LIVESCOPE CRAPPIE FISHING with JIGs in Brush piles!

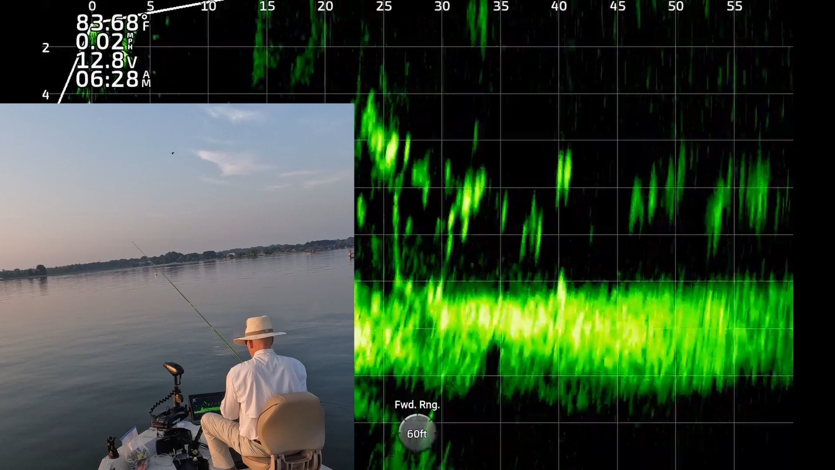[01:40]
On screen: speed 0.02 mph
There's one. That's a good one. They're by a tree. Get up here.
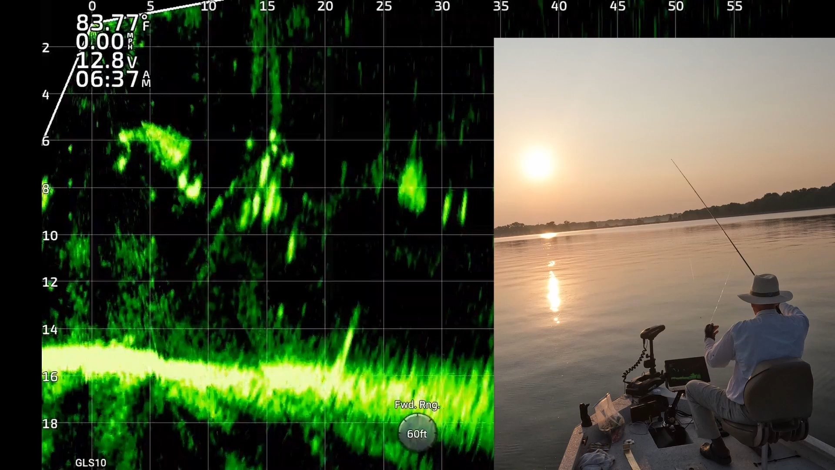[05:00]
On screen: water 83.77°F, speed 0.00 mph
We'll see you next time. There's one. I got that little school. There's a pod of about six of them all fired up.
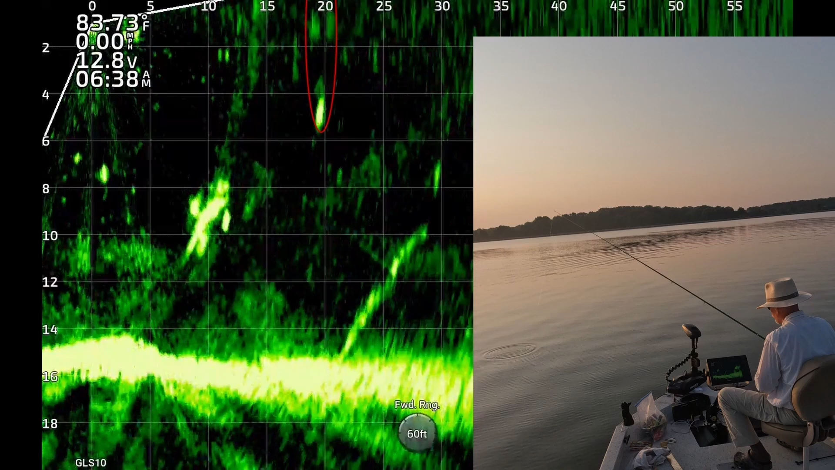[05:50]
On screen: water 83.73°F
There's one. Man, they're fired up now.
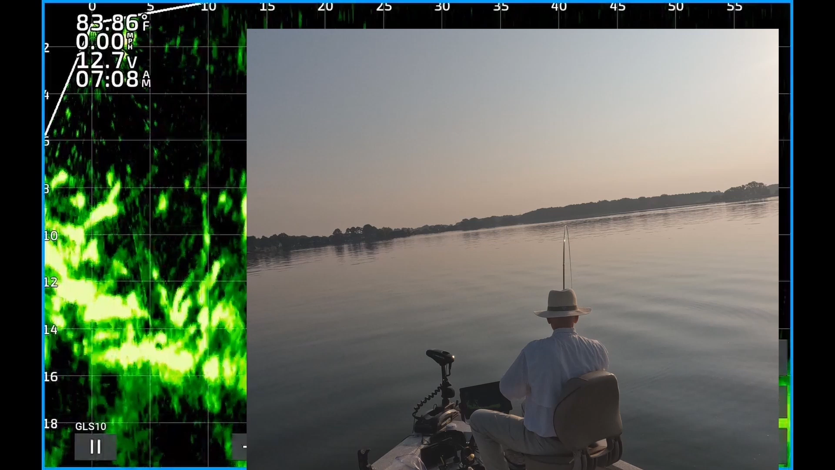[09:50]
There's a catfish. There's a bass. There's a bass. No, that's a catfish. There's a big catfish.
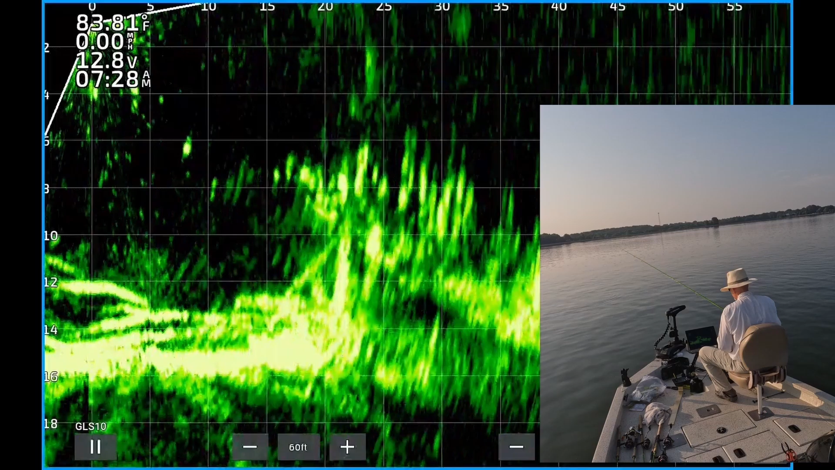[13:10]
On screen: speed 0.00 mph
you know what, it's pretty big. There's one, he's like 27 feet out, that's a good one too.
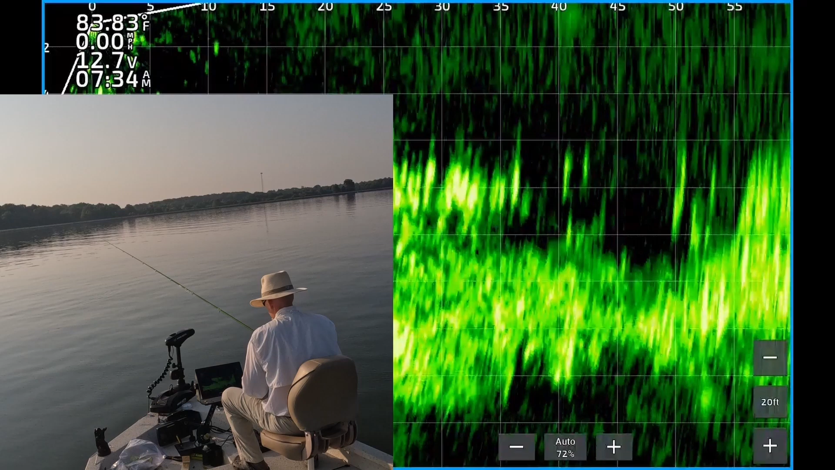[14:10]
Now I'm at 35 feet right on top of them, I can barely see it. There's one, 30 feet, that's what I need to be doing, casting to them.